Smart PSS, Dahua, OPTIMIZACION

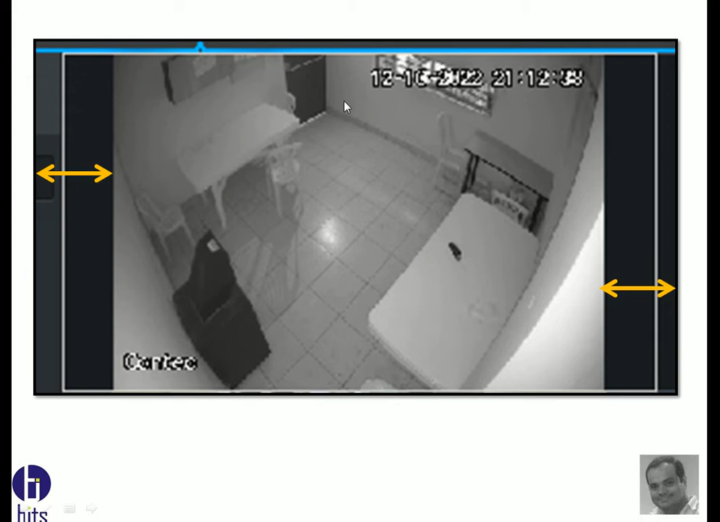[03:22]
Y no se va a ver, no se va a ver bien la imagen. No cubre el 100%. ¿Cómo puedo yo hacerlo? Para que cuando el cliente ejecute, ya sabemos que al ejecutar, va a mostrar todas las pantallas como estaba anteriormente. Pero también quiero que me cubra el 100% de las imágenes. 100%. ¿Dónde está eso? En el Smart PCS, yo puedo, si tengo ya inicializadas las cámaras,
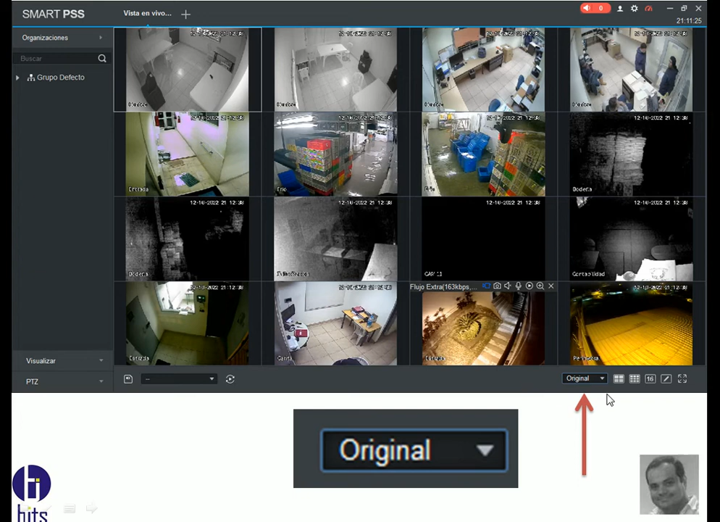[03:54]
yo veo en la parte inferior que me dice original. Original significa que me está mostrando a la resolución máxima que puede dar. Y también me da la opción aquí, ya vamos a ver que es expandir.
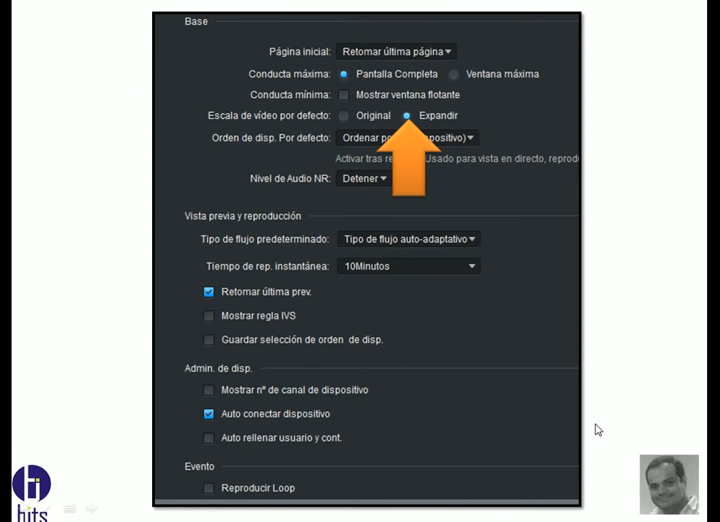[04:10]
Y entonces, yo voy a la parte del sistema, me dice escala de video original, es el que viene por default. Original.
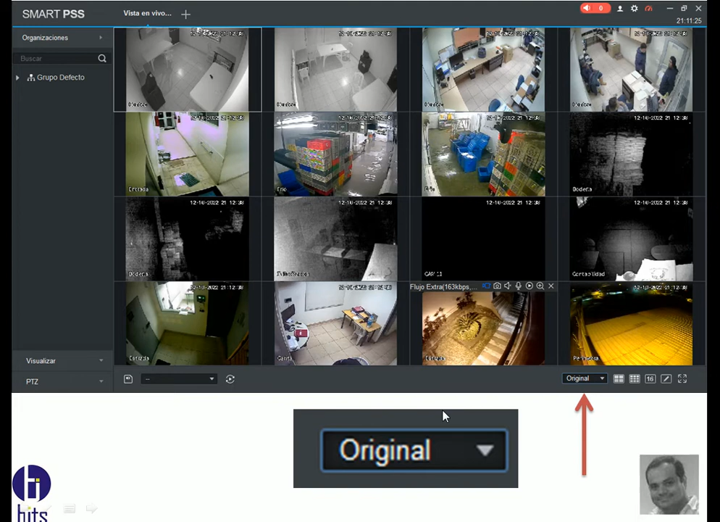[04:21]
Pero yo puedo ponerlo en expandir. Y de esta forma, yo voy a poder descubrir el 100%.